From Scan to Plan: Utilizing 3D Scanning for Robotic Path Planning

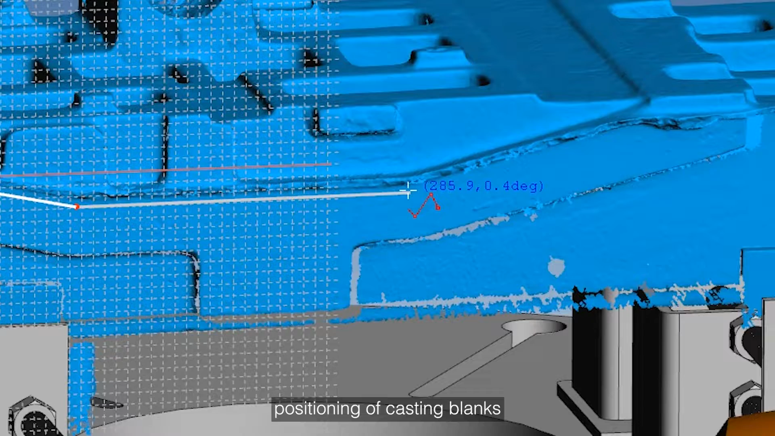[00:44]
positioning of casting blanks as well as the planning of industrial robot motion trajectories and robot grinding and other operating
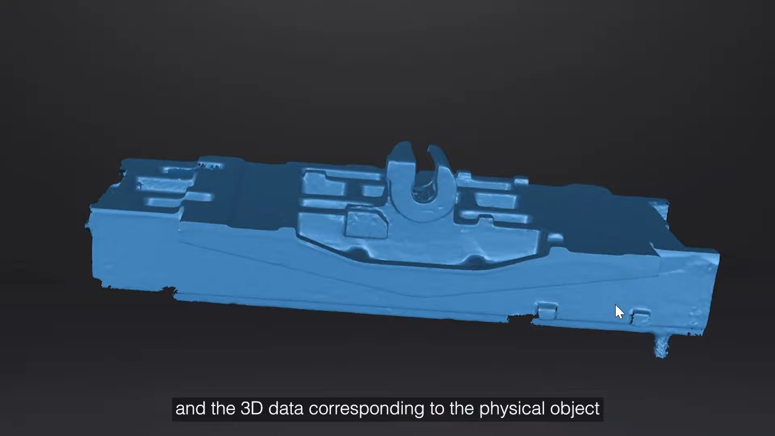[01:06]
3D data corresponding to the physical object can be quickly imported into the digital system to efficiently plan the robot's working path.